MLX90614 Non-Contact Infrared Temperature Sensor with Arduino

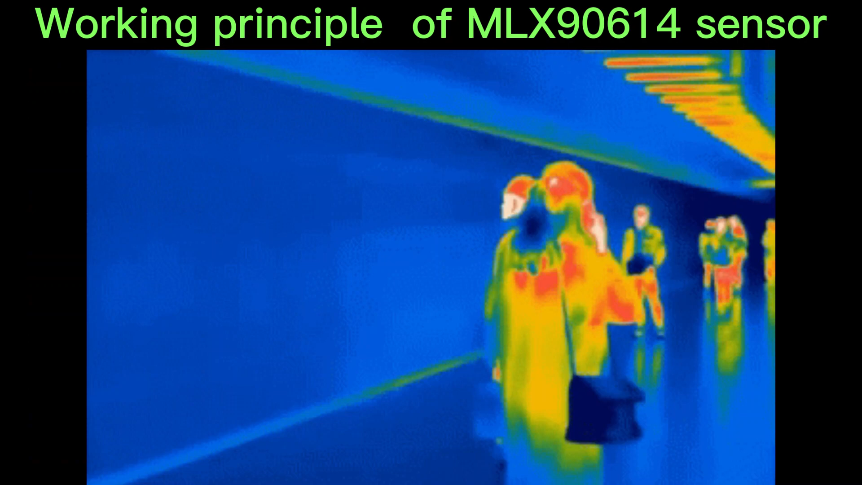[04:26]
all the objects emit infrared radiation that is proportional to their temperature